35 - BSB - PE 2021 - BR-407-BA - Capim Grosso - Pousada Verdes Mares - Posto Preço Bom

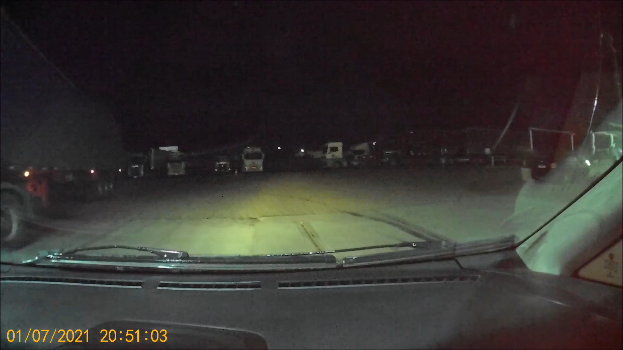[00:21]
É 5,50 a gasolina aqui, no crédito ou débito. Então o nome do posto é Preço Bom, e o preço é bom mesmo. Melhor preço do todo o trecho que nós fizemos aqui.
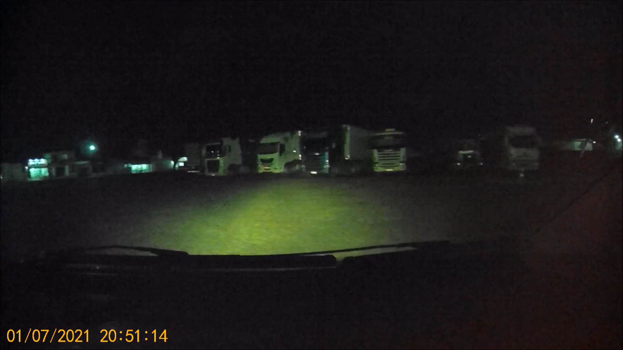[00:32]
Inclusive Brasília. É esse, inclusive Brasília, né? A gente viu até de 6,5 aí na estrada. O mais caro que nós abastecemos foi de 6.
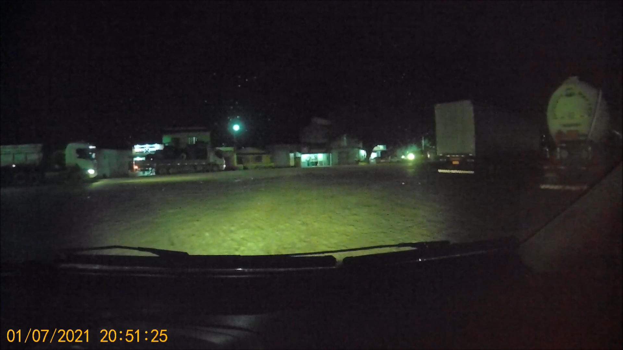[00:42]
Tá ali, ó, 5,49 na placa. Caraca, mano, demais. A pousada tá aqui bem do lado. Eu não vou nem entrar na BR, não. Deixa eu ver aqui. Qual é o nome da pousada?
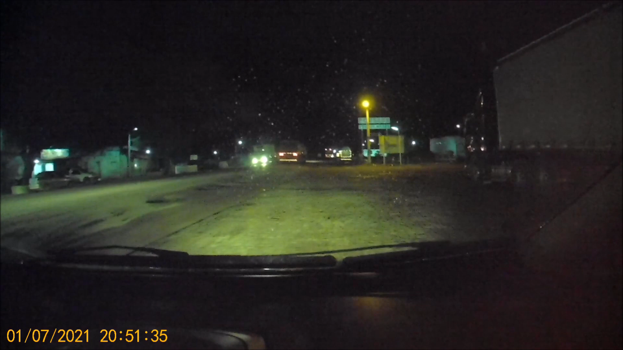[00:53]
Olha ela aqui, ó. Aí, ó. 200 metros, acho que é muito. Não ando nem. Aí, ó. Chegou na pousada. É, a gente, mesmo diante do furo na programação nossa, mas deu certo. Deu certo, né? Deu certo. Foi bom demais.
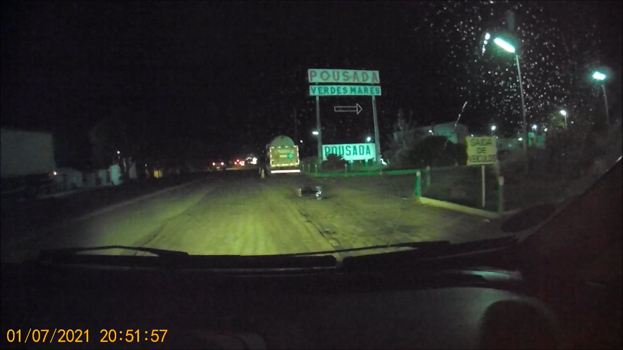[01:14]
Aqui a saída. Calma, não precisa.